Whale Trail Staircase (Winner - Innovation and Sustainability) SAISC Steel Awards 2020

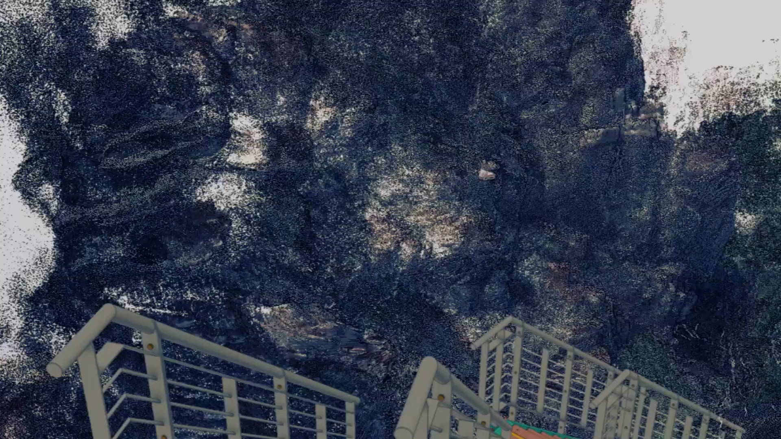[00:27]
Before the scan, they identified the most probable route by using barrier tape and pegs and then scanned this path.